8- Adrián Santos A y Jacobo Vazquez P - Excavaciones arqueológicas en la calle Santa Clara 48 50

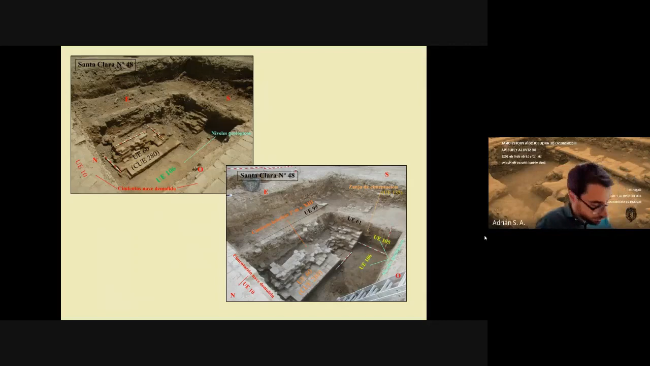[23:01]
Podemos apreciar aquí algunas imágenes de detalle de la estructura.